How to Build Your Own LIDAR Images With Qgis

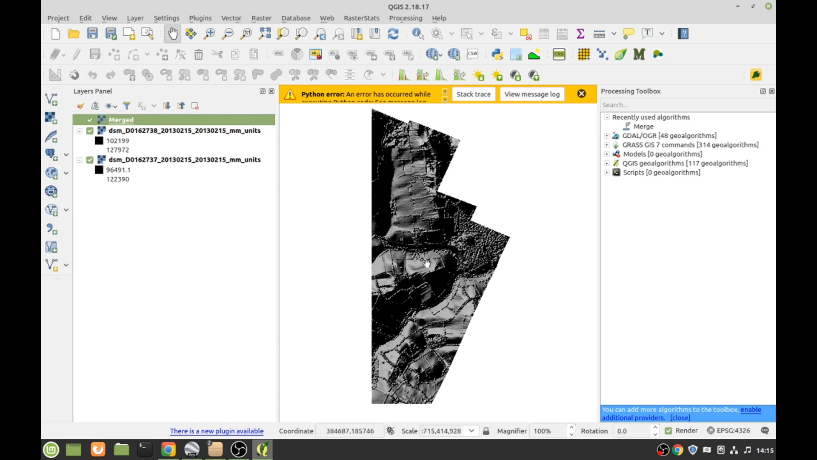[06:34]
shaded so we can zoom right in on this we get rid of this here by clicking that little cross we can now zoom right in and look at that and look at that for lidar that is like
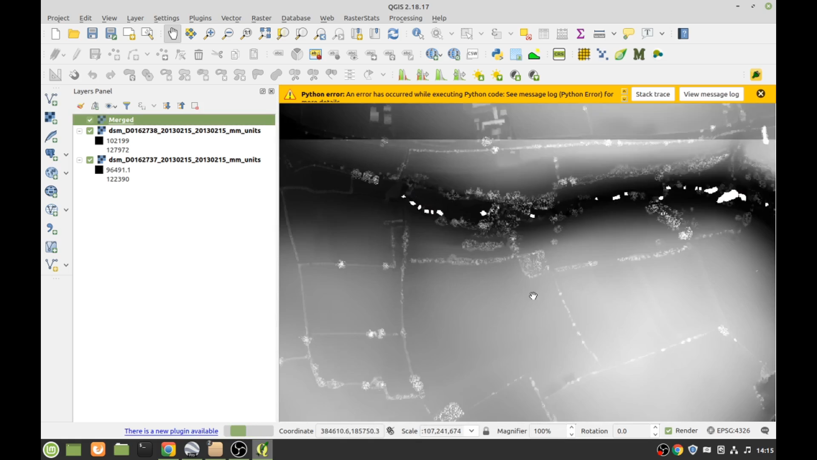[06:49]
one meter little squares oh goodbye what be a little squares of information and this lidar is superior to the other lidar's kind of I think I've gone in too far
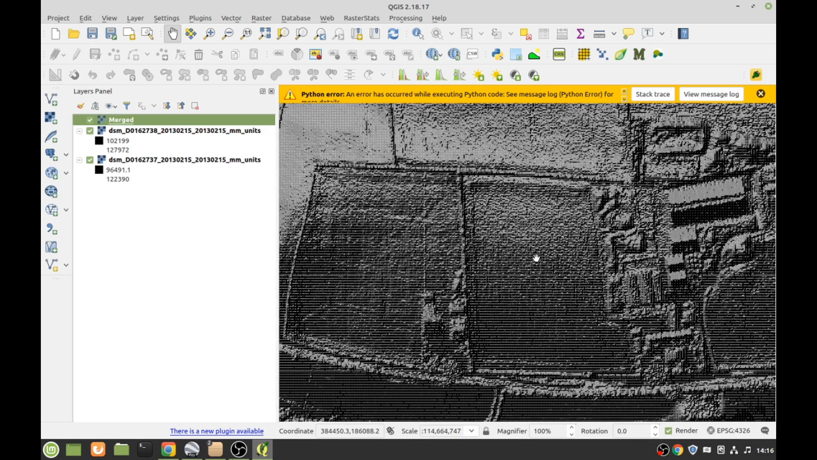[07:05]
that's better and you can see every
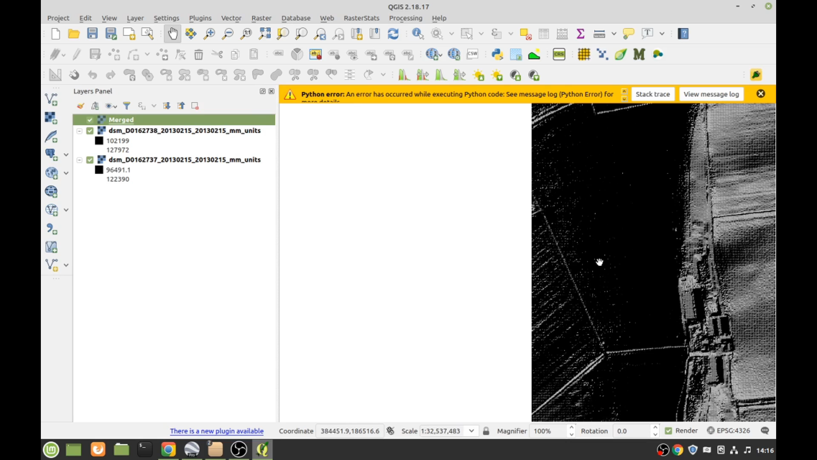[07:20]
yeah the false way seems not to have given us the false way which is a bit of a shame
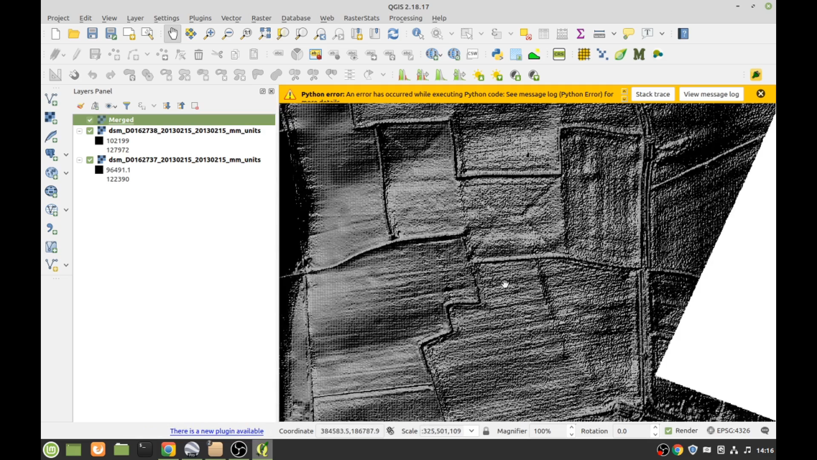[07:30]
but you can build up an image if you ever see these this this this sort of funny line here that and drainage stitches on fields so what we're looking for is we're looking for some sort of an image that will show us that some old field boundaries
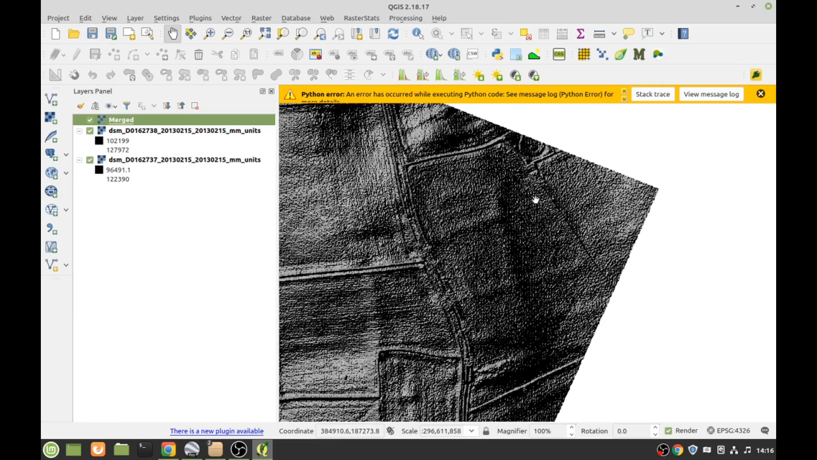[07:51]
in there look probably really old sacks and even
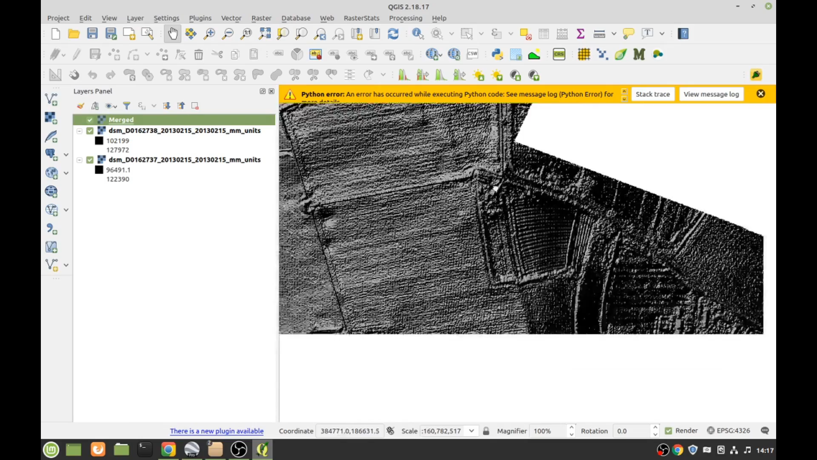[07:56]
zoom through this so I can find anything that looks uh ancient like hmm
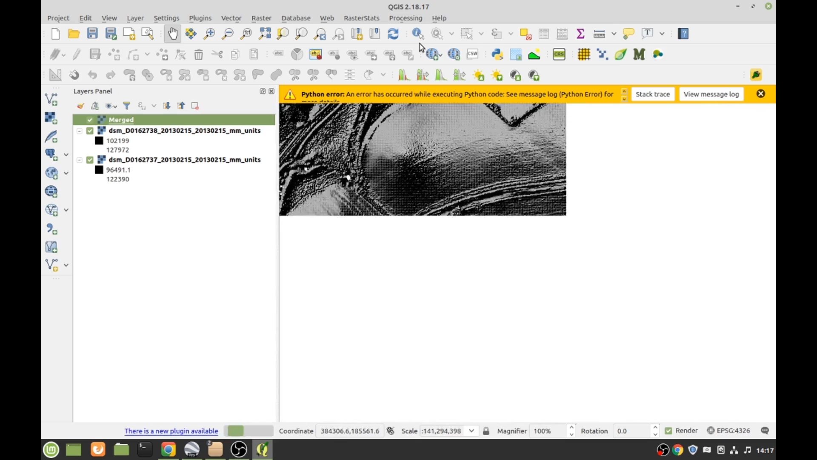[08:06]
now if you do come across a feature oh that's a time don't want to go there what we look at look at what's that there
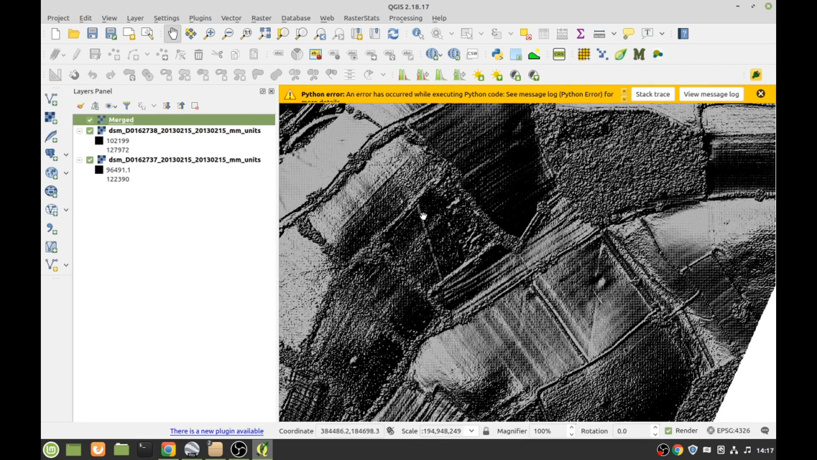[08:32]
you see this line going through the field there like that looks interesting there's another one over there a funny angle there's no one going through there now it could be some sort of pipeline or it could be something really old but there's one thing you can do with this where it says merged over here right right
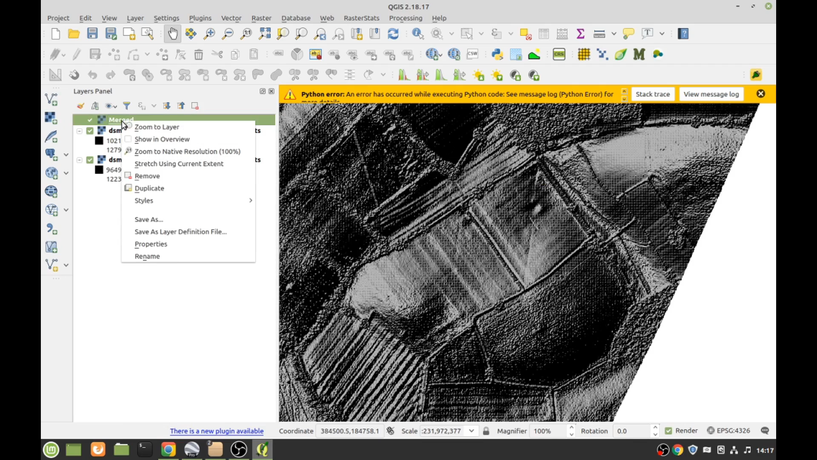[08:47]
click on it properties you see this little this
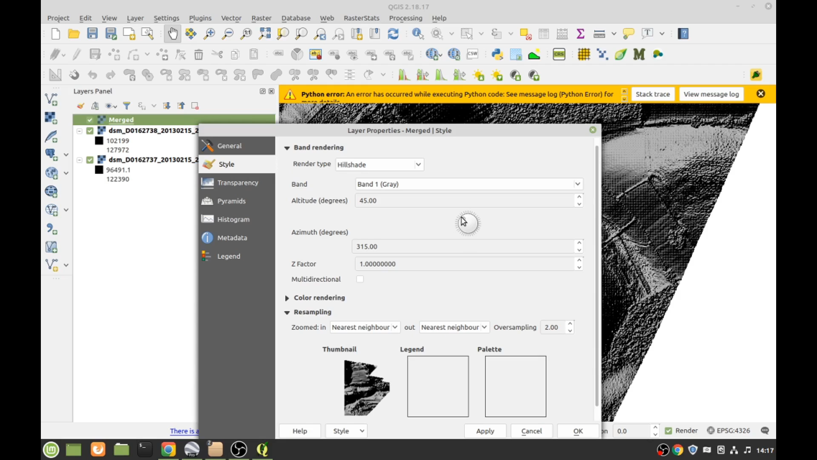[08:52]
little thing here you can move it right so you can move around the sort of direction of the Sun looking at it so we'll move it over to here click OK and there we go it changes
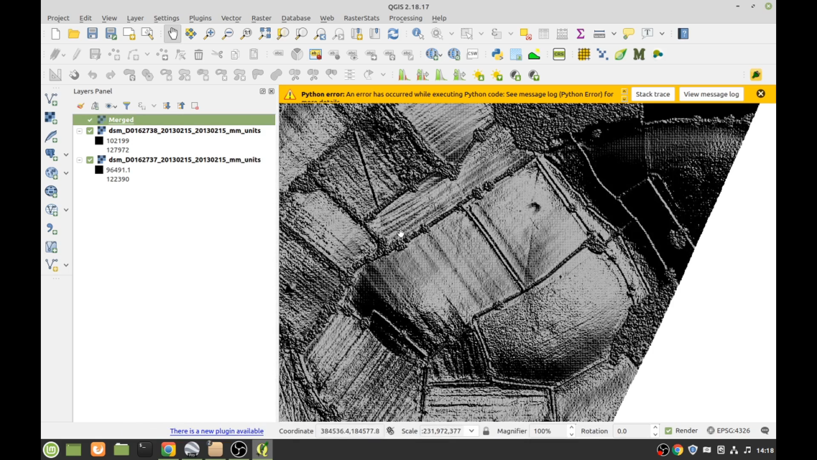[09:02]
it so you can change it round to a different angle well that looks quite interesting
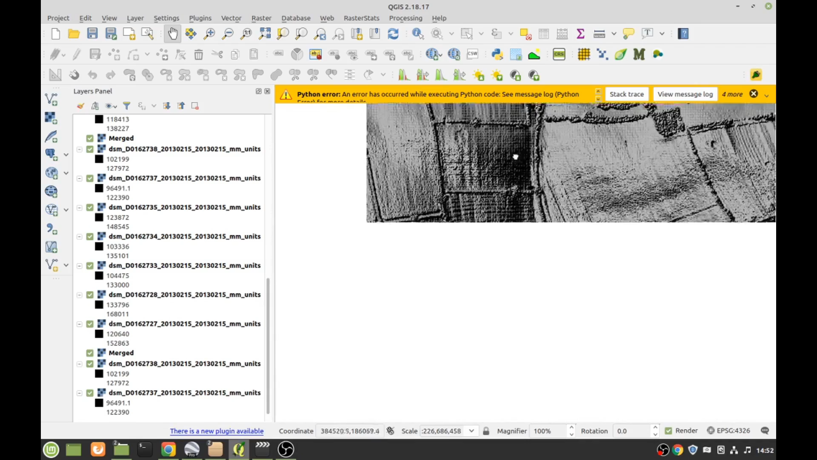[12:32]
looking for some nice features it could be ancient ditches got a little curve going around there
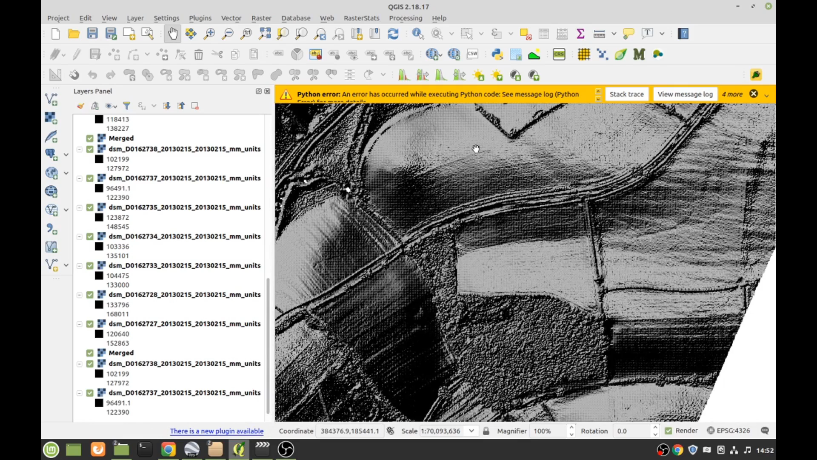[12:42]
but we don't see us might be an old river channel oh listen back to those lines let's get down the page a bit